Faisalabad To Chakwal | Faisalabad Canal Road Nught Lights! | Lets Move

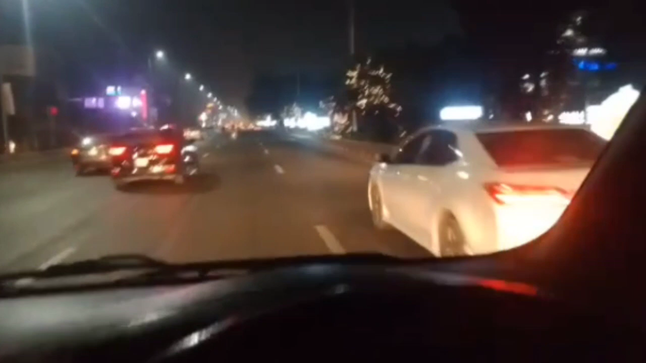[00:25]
अस्सलाम वालेकुम, नूट ट्रैवल की तरफ से अनीस बोल रहा हूँ जी। फैसलाबाद से चकवाल जा रहे हैं और ये फैसलाबाद की कनाल रोड
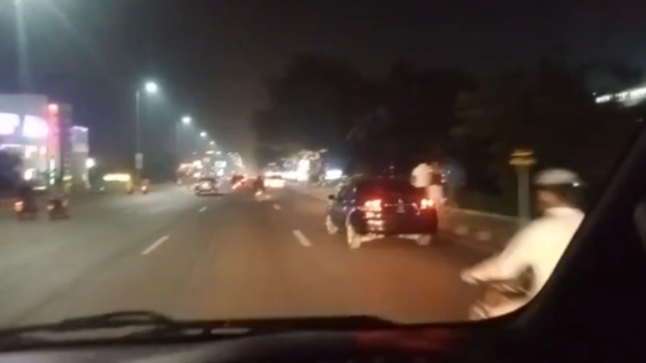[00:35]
और जश्न बाद नबी के ये लहर साइड में और ये कश्मीर पुल।